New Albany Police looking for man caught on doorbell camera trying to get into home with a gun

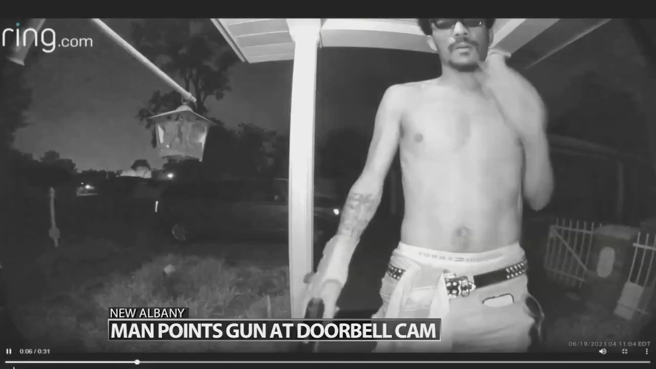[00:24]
You can see tattoos in the video and he was wearing a cast on his right arm. Call police if you recognize him. New Albany police say they have added some extra patrols to this area.